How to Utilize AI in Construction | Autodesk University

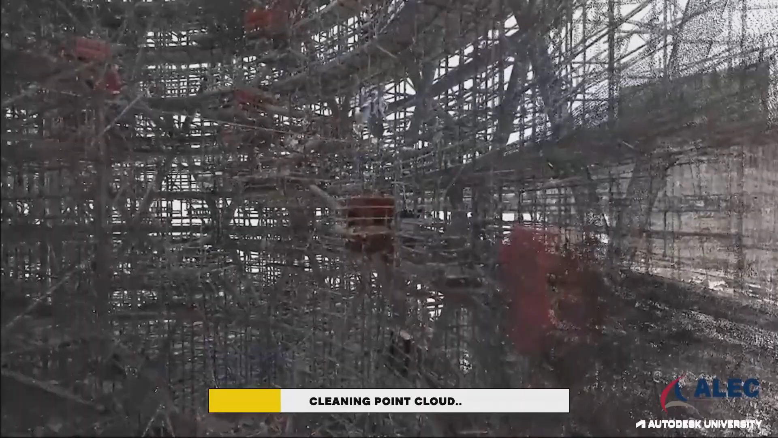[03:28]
This is a project in the Middle East. You wouldn't normally see this as a client,
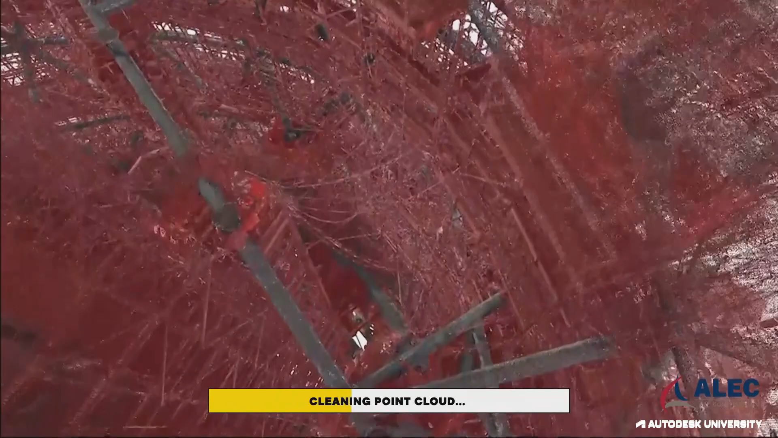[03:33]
but it's just to show you the size and complexity of the data sets that we're working with. So everything that's just turned red is not the building.
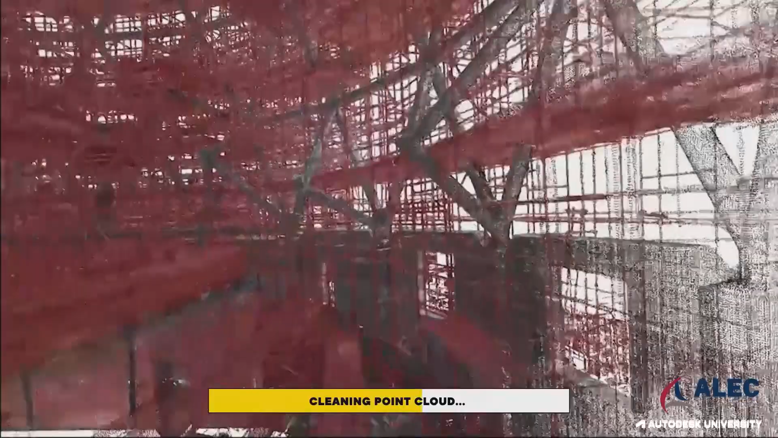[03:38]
So we filter out all of that clutter, all of that noise, all of that chaos automatically.
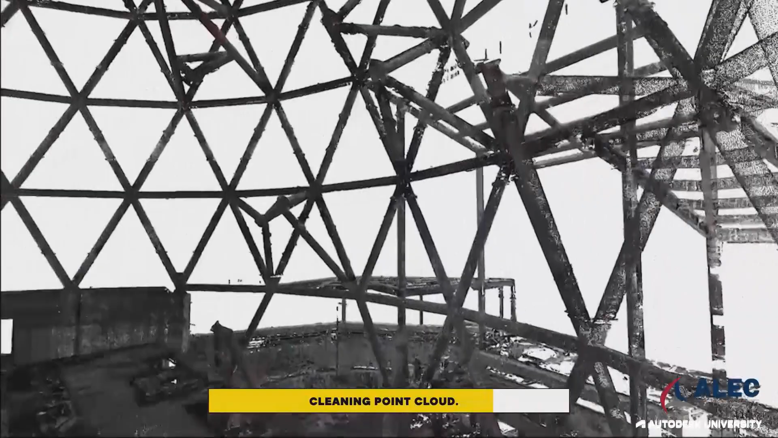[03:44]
So you've got good data coming into the system to get good data coming out.
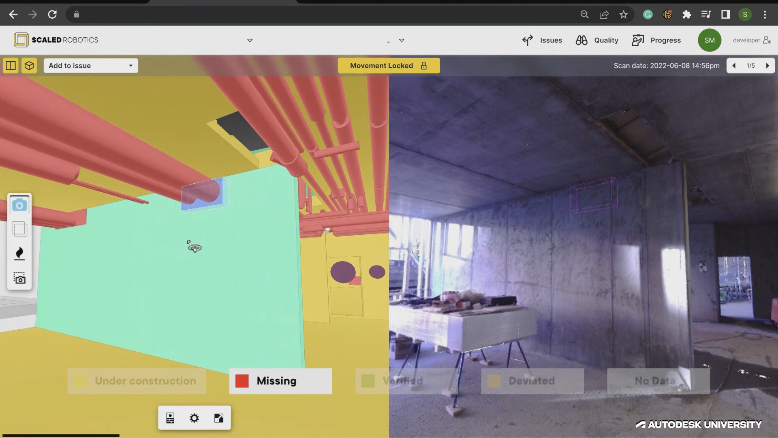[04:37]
There's a blockout. It's missing. I can immediately see that it is, in fact, actually missing.
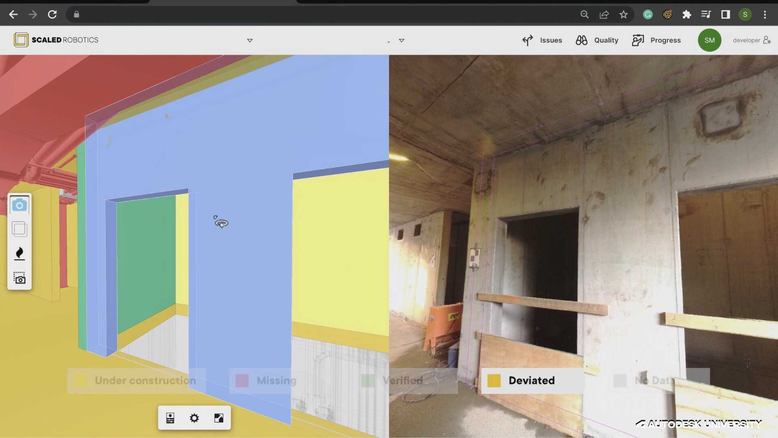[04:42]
Here, lift shaft is telling me it's deviated. It's been flagged up. I can visualize that deviation in two seconds. And I can see that lift shaft doors are the wrong size. They're missing material on the top.
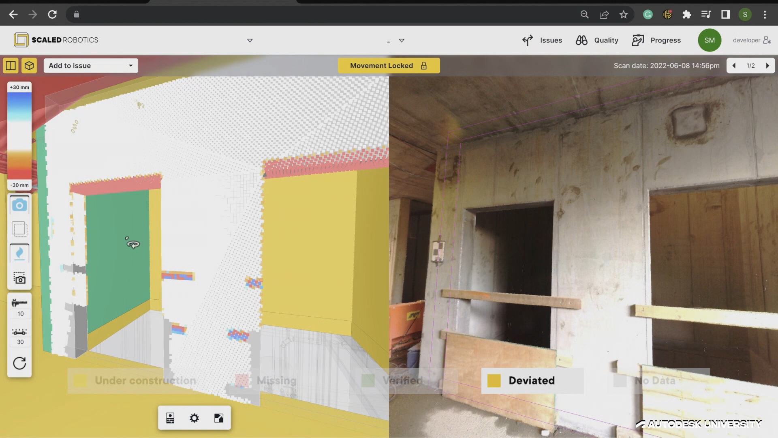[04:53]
That's obviously a problem. Get out ahead of that. Here, this steel column, it's missing.
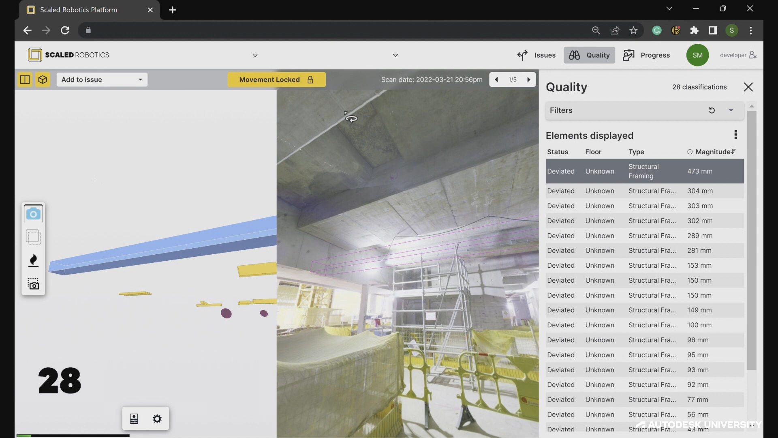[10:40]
This is what we actually want to focus our attention on. Everything is automatically ranked by the magnitude of deviation.
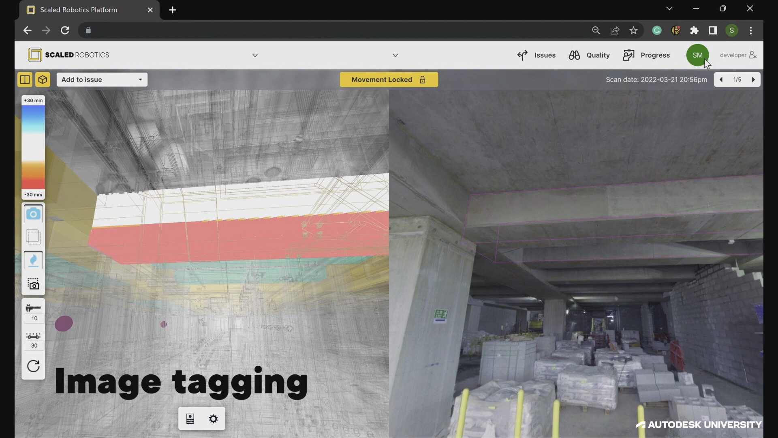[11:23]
And I can toggle that image tagging on and off on the right-hand side where you can actually then see in the image exactly the beam that you're supposed to be looking at. You would not be able to find these issues without automation to be able to surface this risk.